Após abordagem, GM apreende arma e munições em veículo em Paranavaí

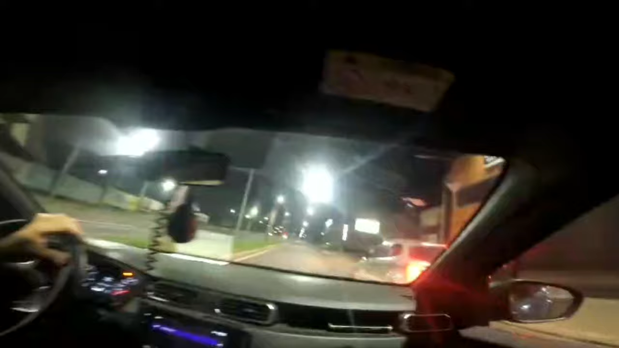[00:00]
Na imagem, o momento em que os agentes dão voz de abordagem ao carro suspeito.